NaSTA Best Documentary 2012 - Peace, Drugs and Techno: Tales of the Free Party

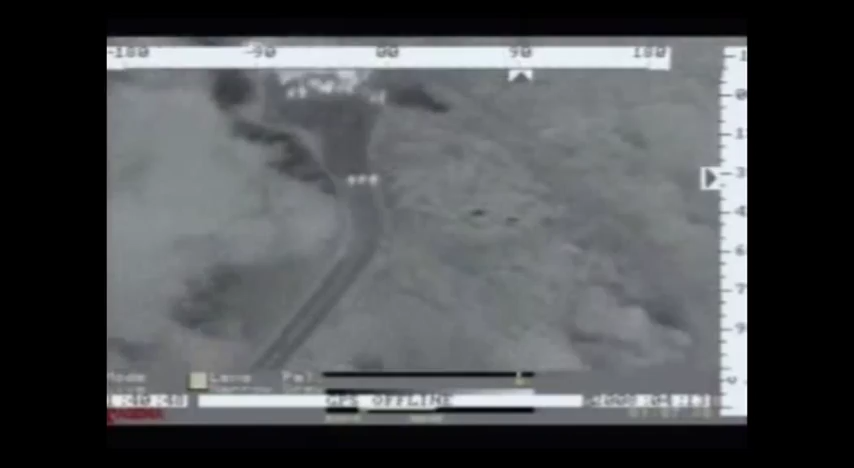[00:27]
120 people are already partying and callers have reported that more are on the way.